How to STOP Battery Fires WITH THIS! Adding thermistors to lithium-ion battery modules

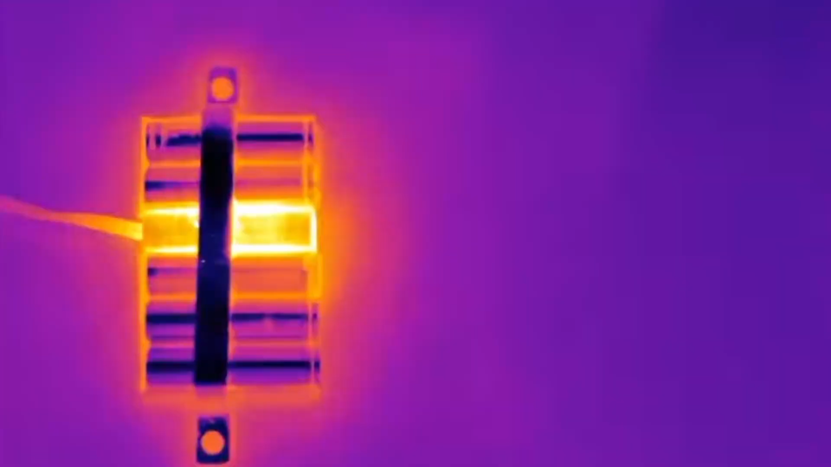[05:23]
So if we have a problem I'll say a heat related problem no matter where you kind of put that thermistor the heat will actually conduct very quickly and the thermistor will pick up that heat.